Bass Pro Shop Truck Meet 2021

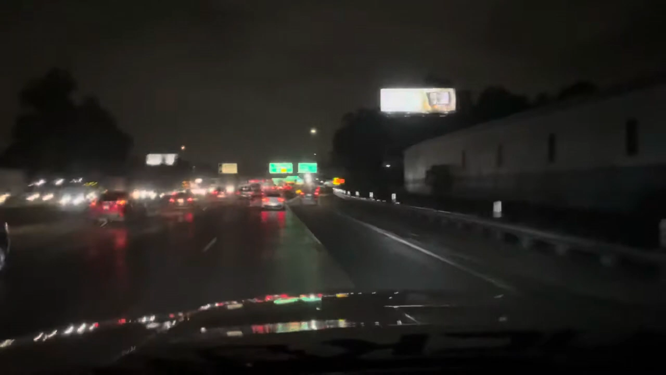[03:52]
LA, well, let's just say Southern California and rain is not a good combination. We never get rain, first of all. And when we do, even if it's a light sprinkle, it's the worst type of conditions for us. It's just terrible. Either, I don't know if it's us that drive too crazy that we think we can still drive 100 miles an hour in the 60 speed limit and just brake at the last minute,
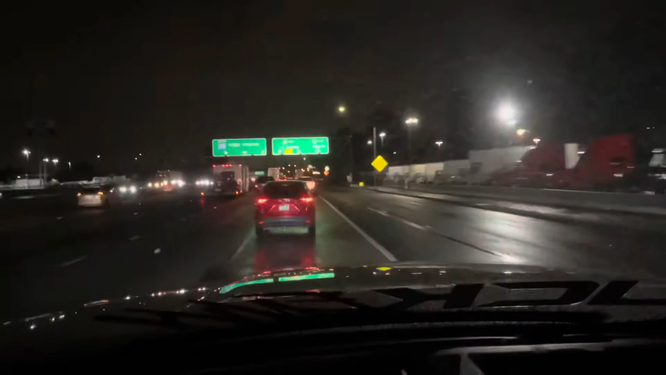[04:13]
or our roads are just super slippery with the little rain that we get. So, I mean, it's probably both, combination of both. I don't want to talk smack about us Southern California people, but we do tend to do that. Yeah, so that's obviously slowing down traffic, and I'm going to be a little late again like usual. I am starting to see some trucks out here though, so I mean, even from out here in LA area, if we're all going out there, it seems like it's gonna be pretty big.
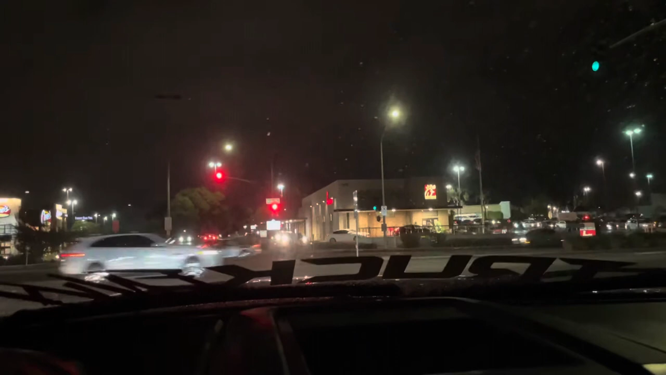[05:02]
oh man, it's gonna start coming down. Hopefully not. Great. Damn it. All right, well, let's see what they say.
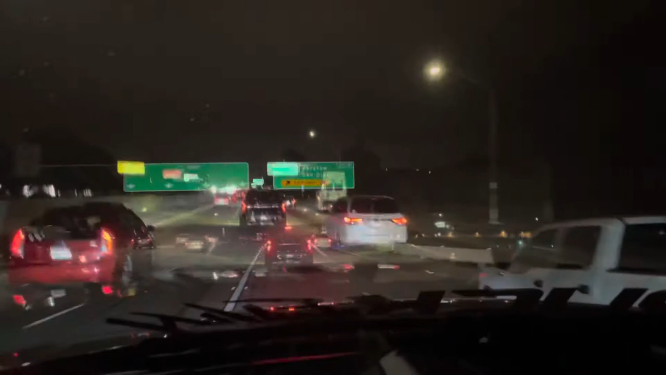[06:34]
Well, we're almost there. Traffic's a lot better.
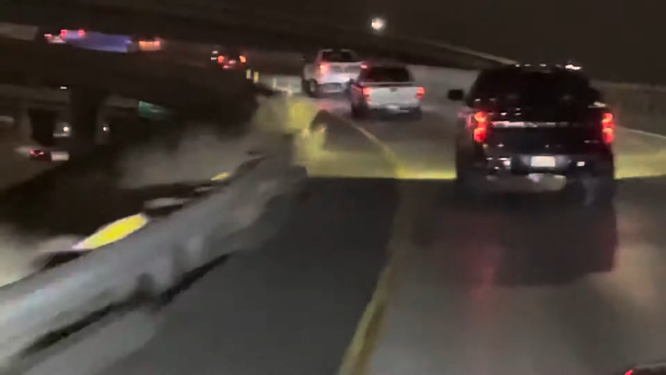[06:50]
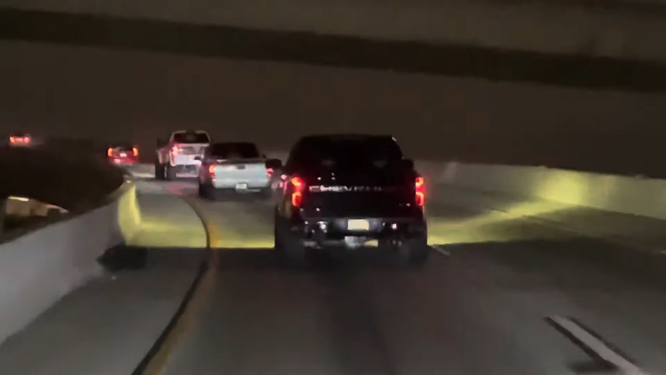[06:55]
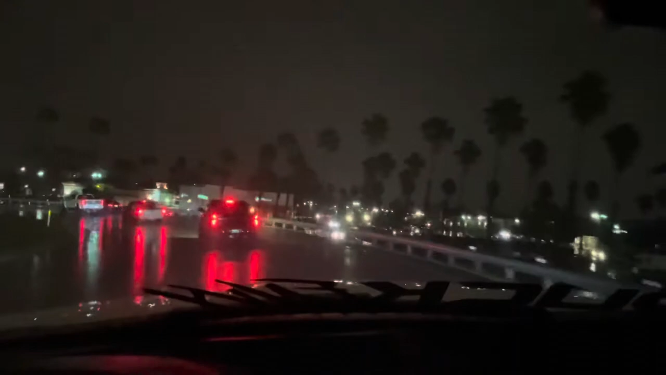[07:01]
Really bad, so hopefully it dies down a bit. We'll see when we get there.